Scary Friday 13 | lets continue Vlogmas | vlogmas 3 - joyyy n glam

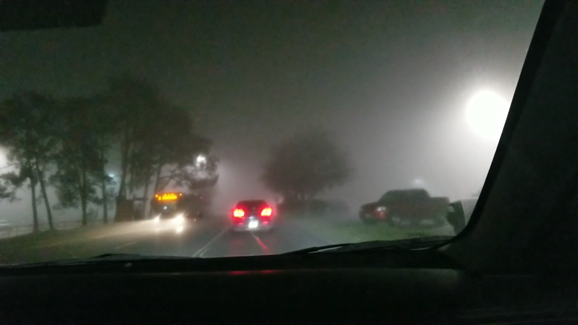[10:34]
Those are fog! It's very thick!
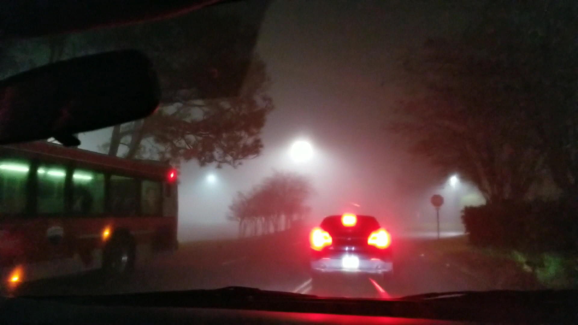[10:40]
It's scary! Oh my goodness! You can't see! People are driving crazy! What's up?